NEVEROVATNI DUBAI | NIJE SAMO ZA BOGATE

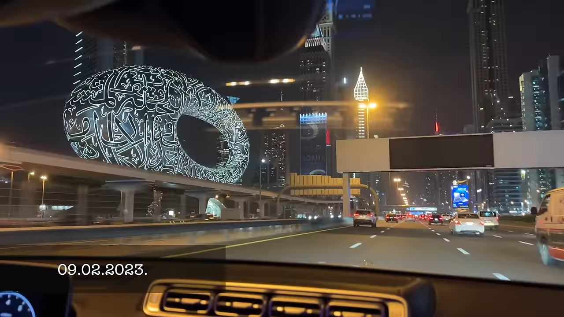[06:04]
Koliko je sati? 9 sati? 9.44. 9.44. Evo ga piše. Uvijet i tajmo. Idemo do centra.
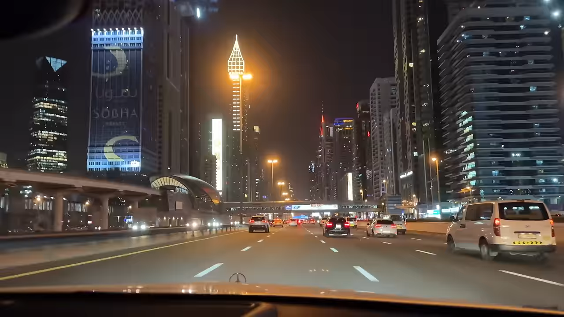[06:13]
Imamo na ovoj konferenciji kao noć se u neku žurku, pa verovatna će većina ljudi da ide večeras tamo. Pa idemo tamo, pa već da vidite malo taj deo nekog noćnego života. Ovo je baš Iva Beach bar se zove, to je baš onako gde je ona palmica. Pa ćete vidjeti kako to izgleda. Vremen nam nije sjajno dosta duha, tako da ne znam da ćemo biti na polju, ali vrlo vrat ćemo biti unutra. Ali vidjet ćete već sve. Inače Dubaj noću stvarno izgleda svetski.
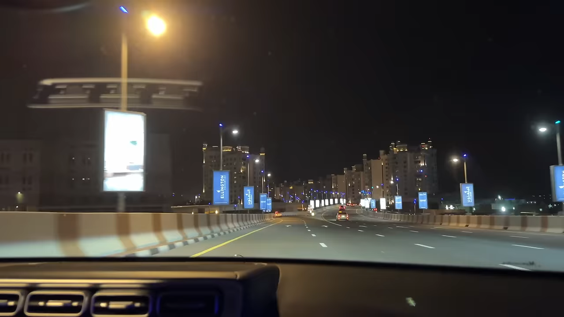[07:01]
Svaka grana ti je na privatnim vilama. Ima ti security na ulazu i ne može svaku ući. Da, da. Tako da to je ono fora ovoga... Tu je kao u skupu i dalje. To je jedan od najskupljih dijelova Dubaja. To Blue Waters ko je tamo u blizini sa onim najvećim kotačem na svijetu. Da, tamo smo bili. I na drugim dijelovima tamo je Jumeira koja bi nije ni pristup, opće nije dozvoljeno da ljudima koji nisu u Emirati da kupe tamo je real estate.
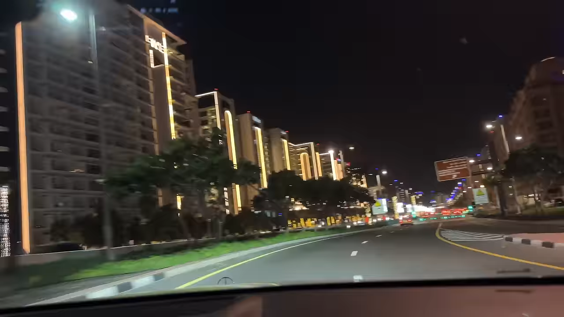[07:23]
Iako, jako teško kupiti real estate. Moraš baš imat neku vezu. I onda naravno centar tamo oko Burška alife je real estate. O nebesima je. Ovo je sve fake. Ispod nas je samo pesak. Tako, ovdje je pesak. I nedaleko, vama reći dalje, prema Abu Dhabiju se gradi Djebel Ali. Već neko vrijeme. To je slično kao palma, isto umjetno napravljeni otok. E da, ima ona velika druga palma. To je Djebel Ali. Tako, velika druga palma. I ona nešto mi kaskao, ne znam što je to. Nešto kasnije, ne znam di je zapelo, da nemam pojma.
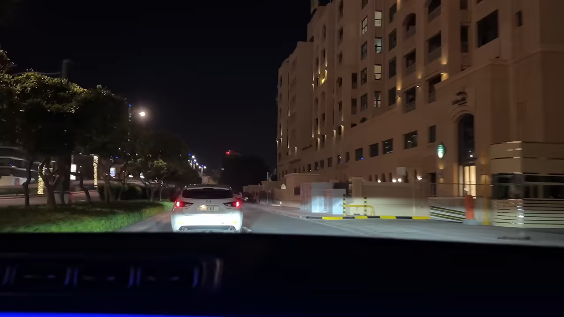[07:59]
Ja znam što sam gledao neke dokumentarce, da je bilo kao 2009. je cela ona kriza sa nekretninama i ostalo i tu je stalo sve. I ona i The World i ta druga palma i onda sad kao poravlja se, evo da je stomada bila i korona i sve ono što. Pa što jedno za drugima. To su ogromni projekti koji ne trpe baš lako te tolike potrese. Da, ali ja mislim da se u Dubaju real estate raste nenormalnom brzinom. Baš sam danas snimao sa balkona svojeg. Oko mene jedno šest zgrada se zgradilo. Oko zgrade u kojoj sam ja. Znači šest zgrada.
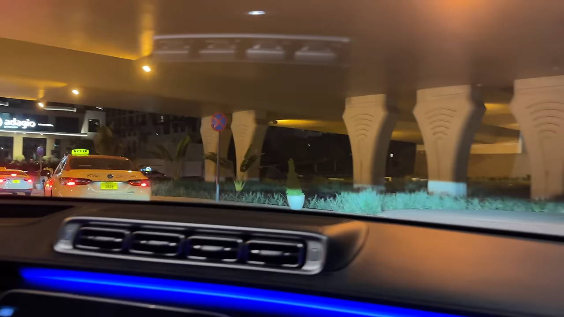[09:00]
Ali ovak, šta je prednost Dubaja? Većina normalnog parkinga je besplatna. Jako često je besplatna. Ili jako, jako jeftin. Tipa, možda 30-40 centi za sad vremena. To nema ni kod nas. Tako je. To jeftinje ni kod nas. Naprimjer, znači kod Dubai Mall, ono, u centar Dubaja besplatan bude parking.
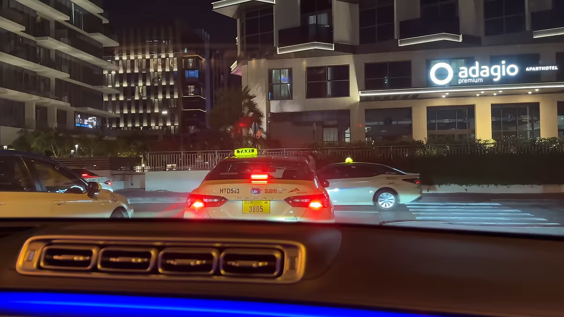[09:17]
Ali, onda iskoriste kad dođeš pred nekih hotel da ti naplate parking 50 eura, 70 eura i na više.
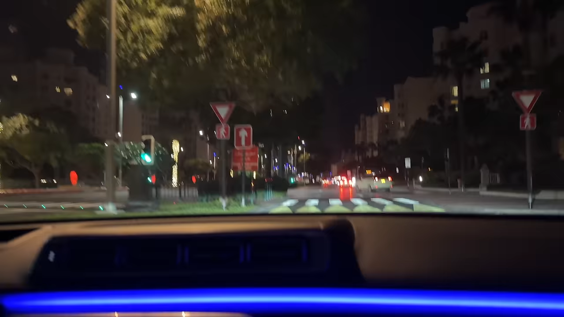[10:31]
I tu je ono skupo, i zatvoreno, i ne može svako da uđe i sve ostalo. I generalne kretnine su ovde najskuplje. A si rekla od ima drugo mesto gde samo ti parapi smaju da kupuju? Tako je, to je ono djelo djumeira. Jako je teško dobit nekoga ko će ti htjeti prodati tamo tebi kao evropljanu ili strancu, odnosno takozvanom expatu nekretninu. Više se čuvaju za sebe i za svoje lokalce. I fun fact da je u Dubaju sve skupa samo 11% lokalaca.
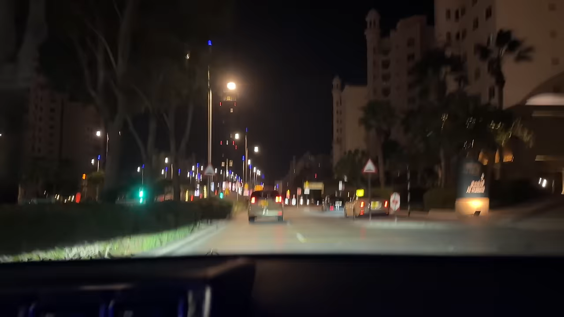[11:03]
Tako da ono preko 80% ljudi koji su opće koji su stranci. i evo nam ga Atlantis. To je kao sada stariji Atlantis.
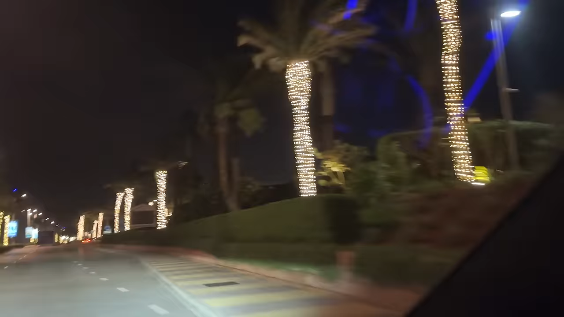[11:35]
I izdano onako kao malo modernije, mada je vrlo sličan koliko vidimo, ako s polja. Da, ali je kojima kockice. Ali on se, vidi se jako lepo s one strane i gde je onaj krug i onaj dučak, kako se zove. Blue. Da, uf, tamo je baš lepo.